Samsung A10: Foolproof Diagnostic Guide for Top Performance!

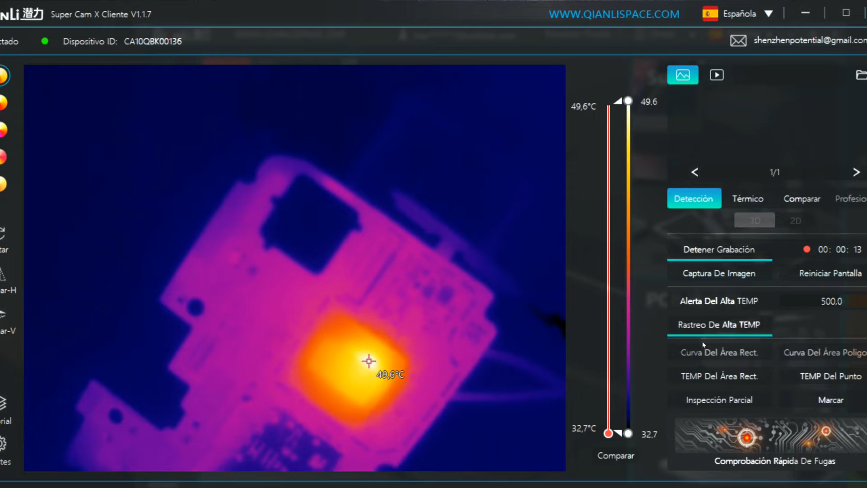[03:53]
On screen: scale top 49.6°C, scale bottom 32.7°C
Apoi, cu ajutorul de camera termal, vedem unde este curatul de curată. Apoi să aveți o experiență, știu unde aceste linii au. Apoi, circuitul nostru de curată este de la urmă care este de la urmă.